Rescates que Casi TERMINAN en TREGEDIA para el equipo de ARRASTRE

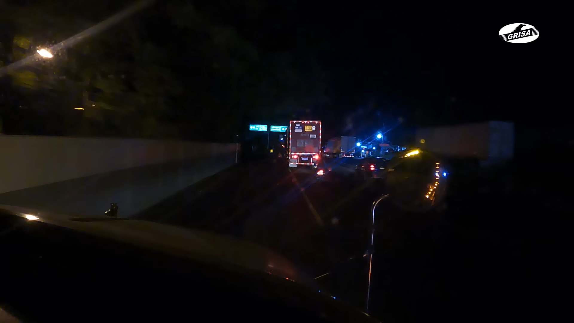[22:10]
Ya caída la noche, se ha reportado una volcadura en la entrada del municipio de Río Blanco, una curva que también es conocida por el equipo de arrastre, lugar de muchos derrapes y volcaduras.
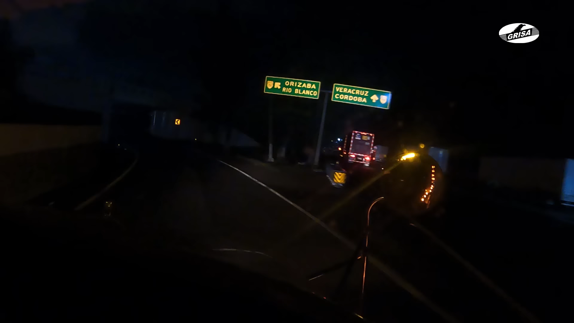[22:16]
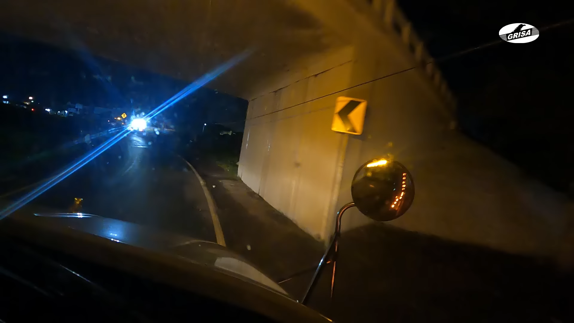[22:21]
Esta noche le ha tocado a un auto compacto, pero es una zona de peligro que hay que estar muy atentos. Veamos este rescate.